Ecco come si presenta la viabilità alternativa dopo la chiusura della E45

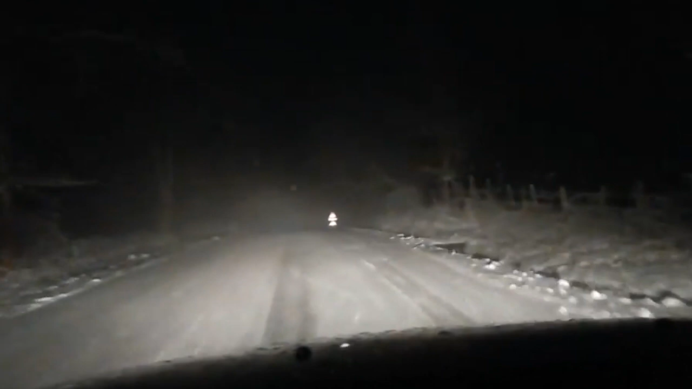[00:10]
tranne che nei primi 4 è completamente coperta di neve e ghiaccio. È questa la situazione documentata da un cittadino nella viabilità alternativa dopo la chiusura della E45 per il sequestro del viadotto Puleto. Qui siamo nella strada della Serra, fra la località Le Balze, comune di Verghereto, a quota 1000 sul livello del mare e Pratieghi. E questo di fatto è il tratto più difficile da percorrere in caso di neve, perché, ci confermano le aziende incaricate di tenere la strada pulita,